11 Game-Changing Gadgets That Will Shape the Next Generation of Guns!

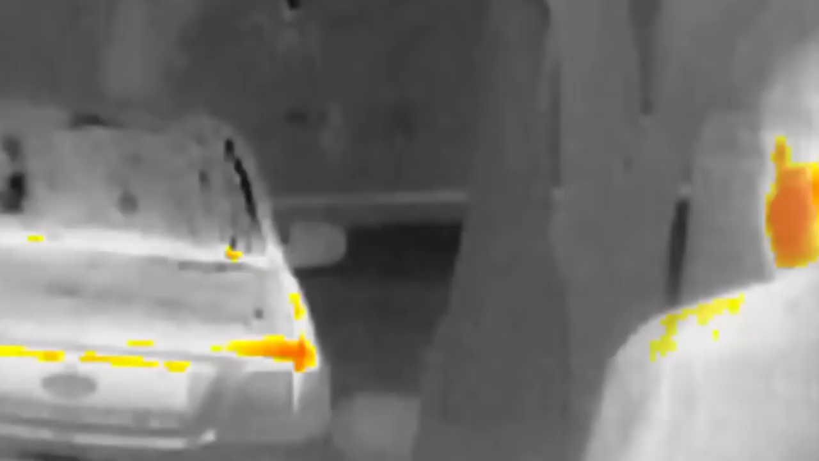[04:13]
The buttons can easily maneuver image coverage, and you can short press for taking pictures and long press to activate video coverage.